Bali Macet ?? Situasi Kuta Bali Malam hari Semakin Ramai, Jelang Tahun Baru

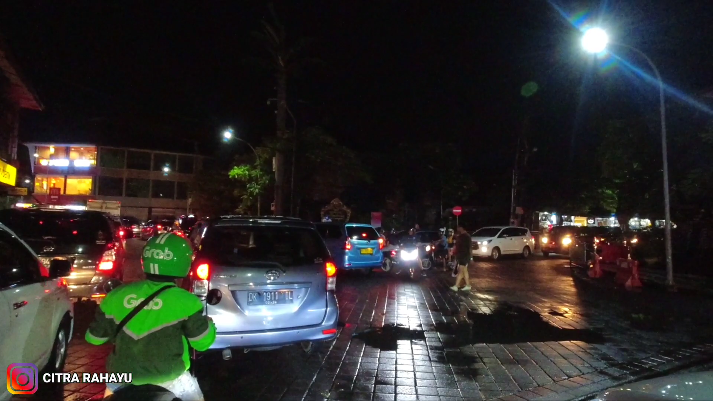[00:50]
Jadi Jalan Pantai Kuta Bali untuk saat ini semakin ramai, dan menurut informasi yang saya dapatkan nanti Jalan Pantai Kuta Bali akan ditutup untuk kendaraan dan hanya diperbolehkan pejalan kaki. Semoga tahun baru nanti tidak turun hujan ya.